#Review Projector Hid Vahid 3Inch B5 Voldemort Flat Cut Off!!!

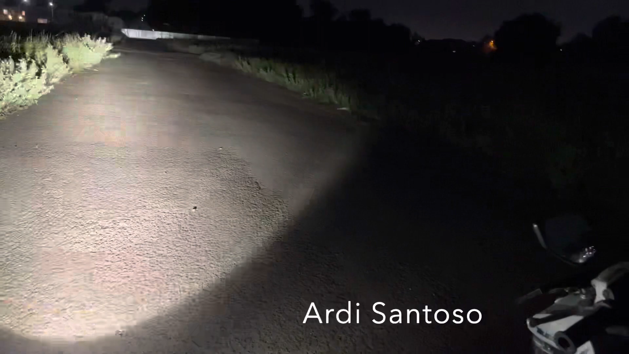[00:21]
lu agak berdiri ya selain posisi mobil, nah ya kurang lebih segini output nya kita lihat ya, bener mantap nah ini kehebatannya projector 3 in, sebenarnya dari karakter-karakter kita lihat posisi tebel nya dia di ujung dia di ujung, disininya mungkin tidak setebel yang di ujung tapi tetap terang karena nanti kita lihat kalau kondisi di jalan itu akan beda banget sama kondisi kita nempel